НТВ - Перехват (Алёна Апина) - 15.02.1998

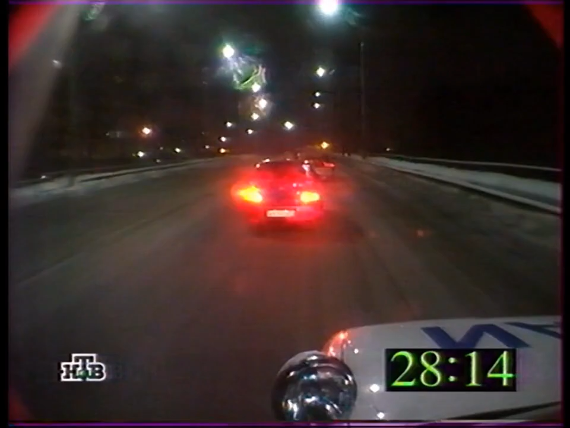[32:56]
Они летят на своем автомобиле просто на огромной скорости. А охотники висят у них на хвосте.